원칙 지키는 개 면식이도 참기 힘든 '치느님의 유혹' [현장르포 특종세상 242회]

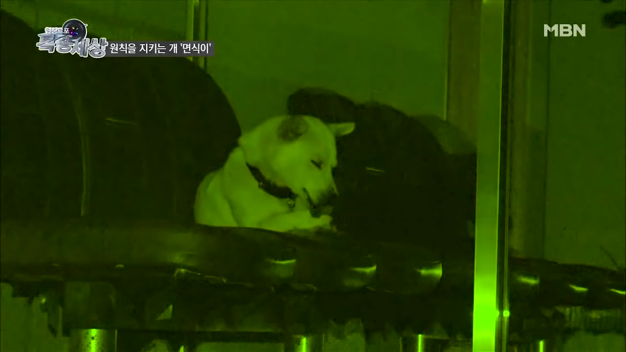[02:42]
민원인을 기다리던 현관 앞에 의자 위가 녀석의 잠자리인 걸까요? 드디어 고단한 몸을 놓이고 쉬는데요. 안 옵니다.
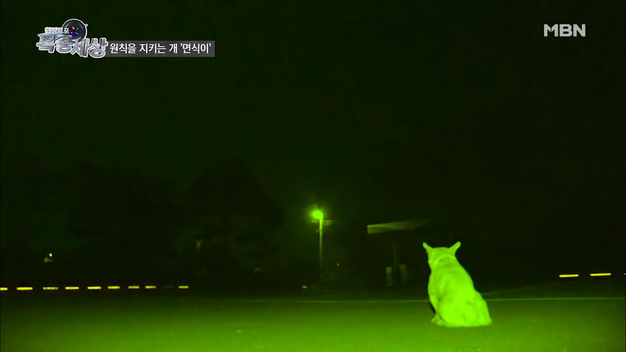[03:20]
귀여운 얼굴 뒤에 숨겨진 야성미를 뽐내며 한참 동안이나 경계를 늦추지 않던 녀석.
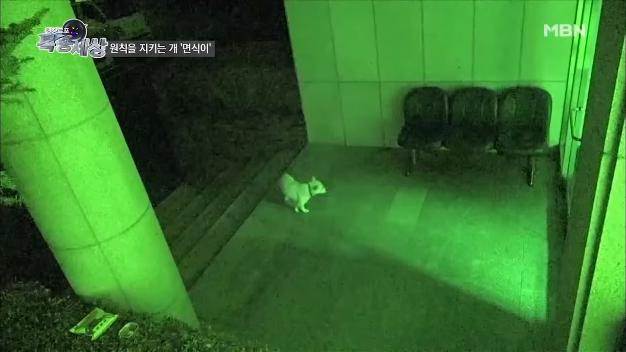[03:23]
이제는 안전하다고 판단을 했는지 한참 뒤에야 제자리로 돌아갑니다. 그렇게 야심한 밤 낯선 방문객을 쫓아내달라는 면장님의 지시사항을 야무지게 이행하고.